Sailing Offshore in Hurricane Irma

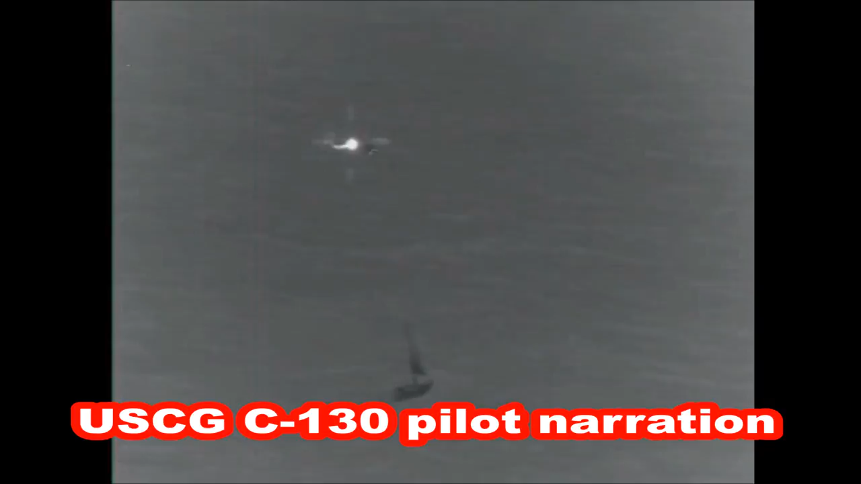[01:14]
We arrived on scene located the vessel
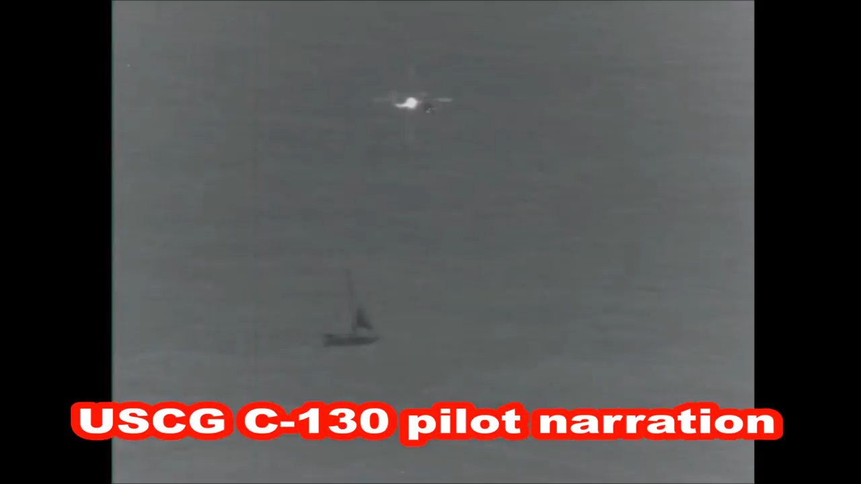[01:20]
and we vectored
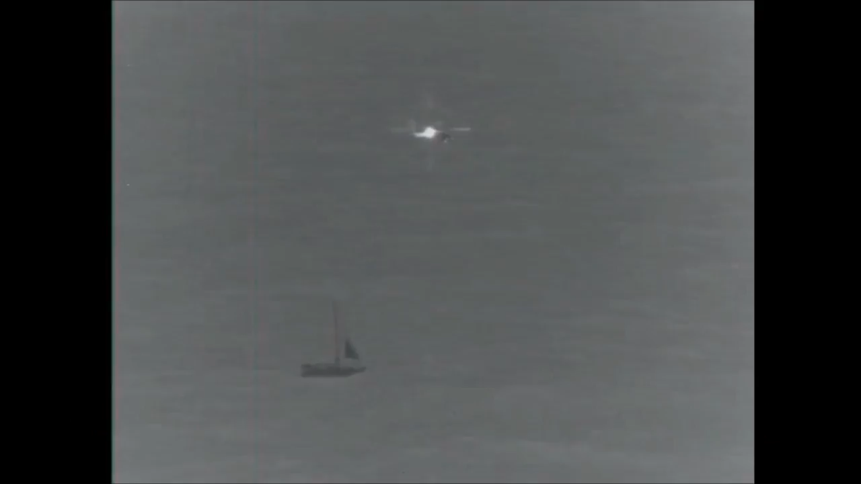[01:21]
a Coast Guard H-60 helicopter from Mobile on scene
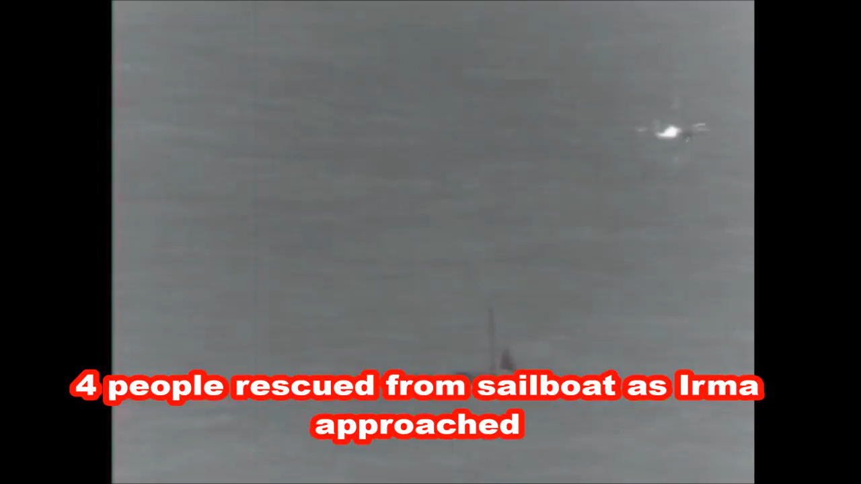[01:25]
and they were able to successfully hoist four survivors from that boat.
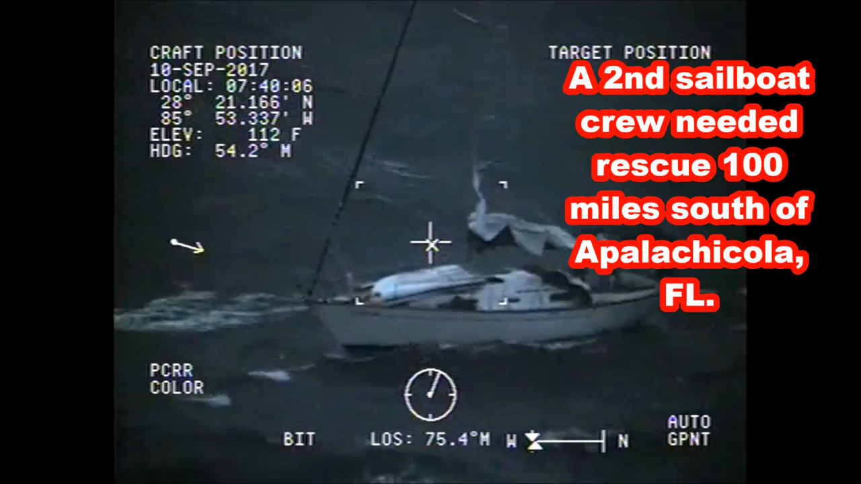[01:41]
and a another H-60 crew from
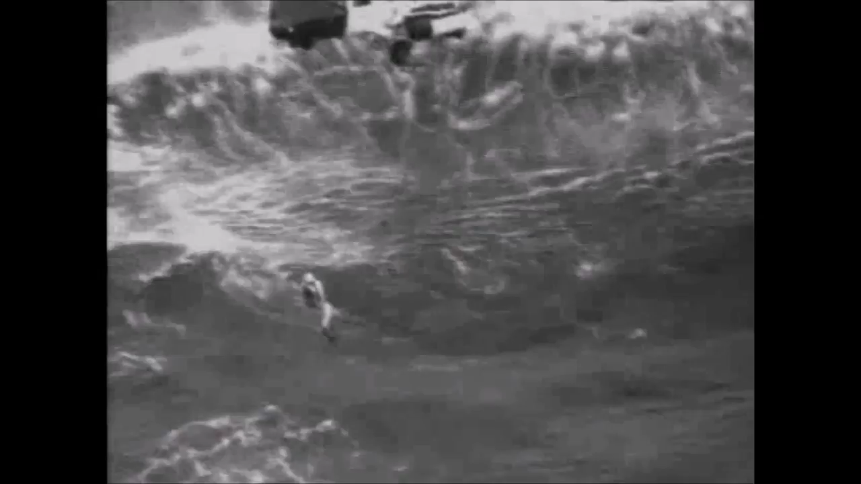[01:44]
Clearwater which is forward deployed here to New Orleans was sent to that case. It was definitely one of the more difficult cases that I ve been on. I got into the water and it was about a 40 knot wind with 20 to 25 foot seas which were pretty big.
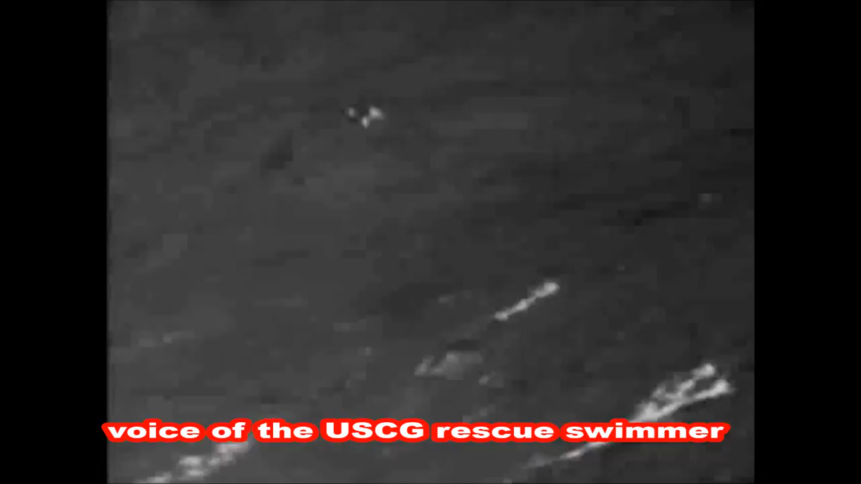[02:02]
I approached the vessel took a little bit of work but I climbed on board and made sure everybody was safe and accounted for and made sure there were no injuries.